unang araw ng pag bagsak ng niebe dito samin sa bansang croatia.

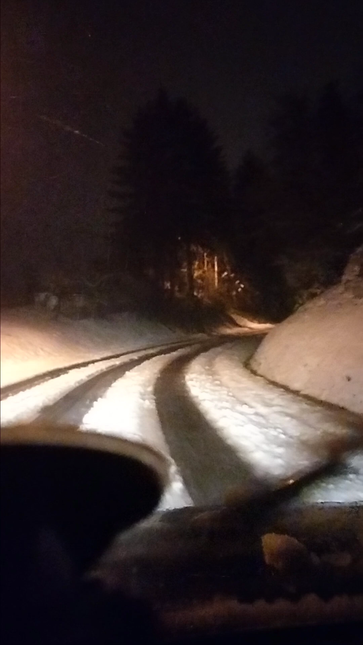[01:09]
Hindi pwedeng magmabilis. Gawa nung madulas to, guys. Madulas. Yun ang problema dito sa Croatia, guys, pagka tag-iilo na.
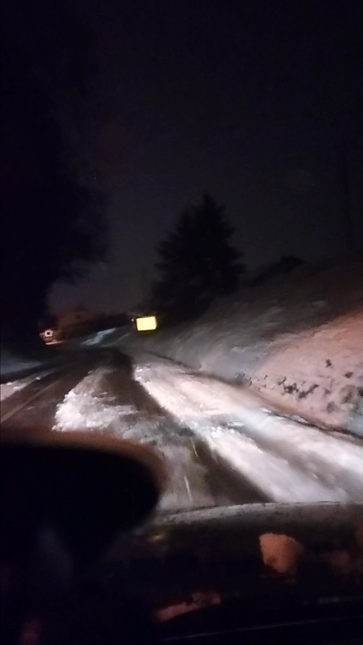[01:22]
Sobrang lamig. Sobrang lamig at ito, nakita nyo guys ang paligid, nagyayelo na.
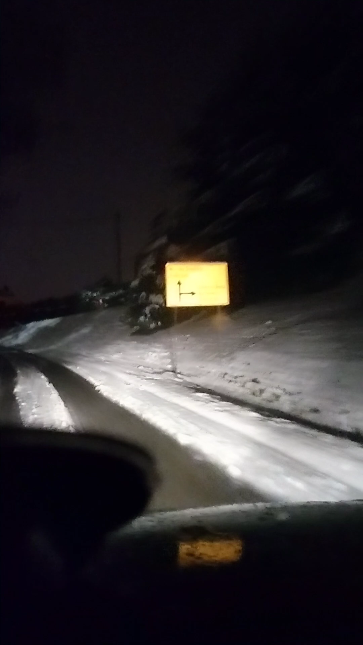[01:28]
Ito yung unang araw ng pagbagsak ng yelo, mga kapusanggala, yung snow dito sa Croatia.
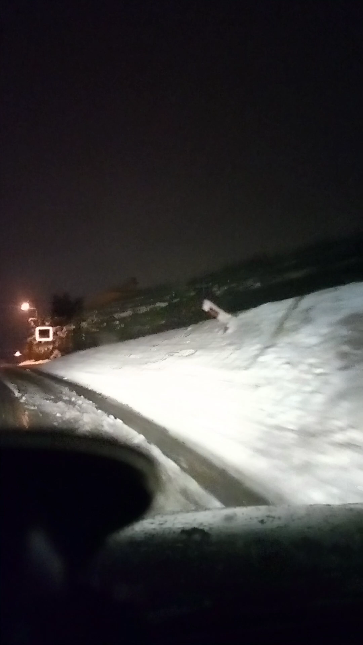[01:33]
So hindi ka pwedeng magmabilis sa pagdadrive, dapat dahan-dahan lang talaga. Kasi napakahirap, buti pagkakamali lang guys, slide ka. Gawa nga nung madulas yung daan.